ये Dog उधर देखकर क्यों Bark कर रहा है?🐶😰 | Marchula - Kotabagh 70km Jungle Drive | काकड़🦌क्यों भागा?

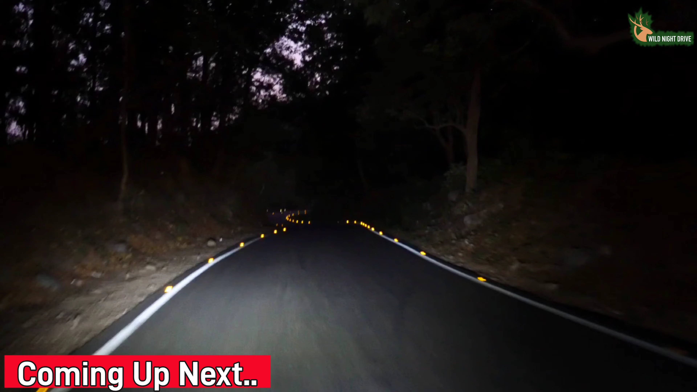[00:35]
देखते रहो यह क्यों निकल निकल कर आ रहे है यह देखिए मिलिया है काकड स्पॉटेट टियर देखें आप अ